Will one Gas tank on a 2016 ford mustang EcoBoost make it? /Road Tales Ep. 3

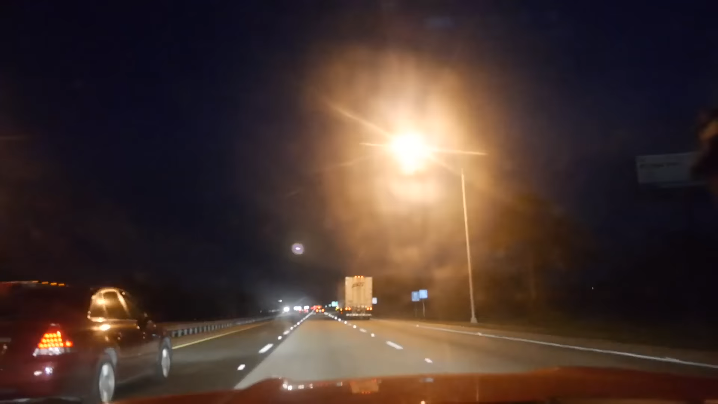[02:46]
so you guys can see it's already night time and we're still driving to Miami It's six o'clock and right now we've been driving for three hours and a half